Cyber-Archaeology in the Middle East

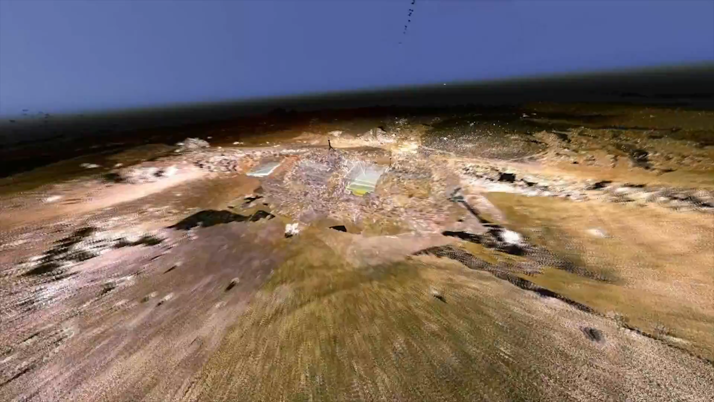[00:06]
The use of rapidly evolving mobile digital devices, cyber infrastructures,
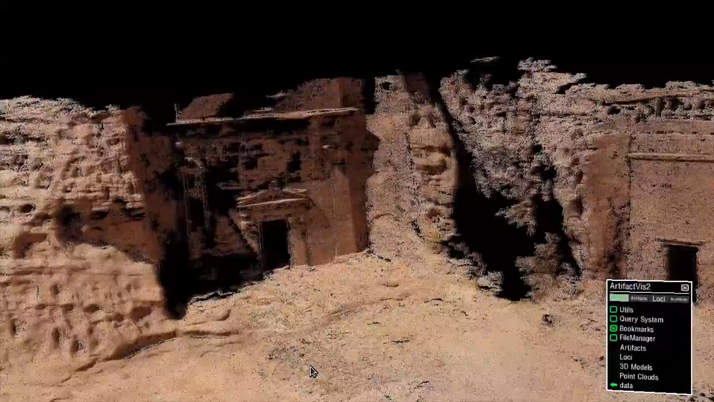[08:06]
of large areas based on the capture of overlapping high-resolution photographs.